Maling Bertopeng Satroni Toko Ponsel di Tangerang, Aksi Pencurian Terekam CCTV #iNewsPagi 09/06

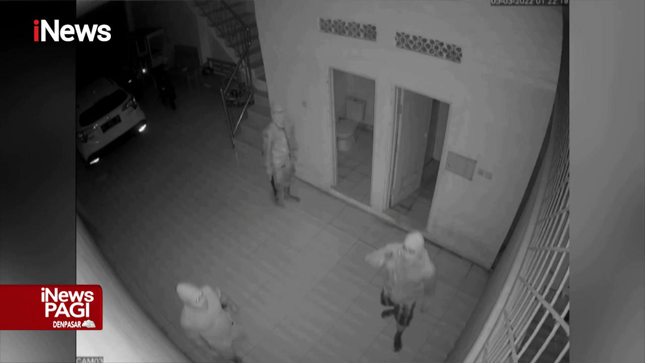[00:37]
Sebelumnya kawanan maling bertopeng ini juga sempat merusak kamera CCTV.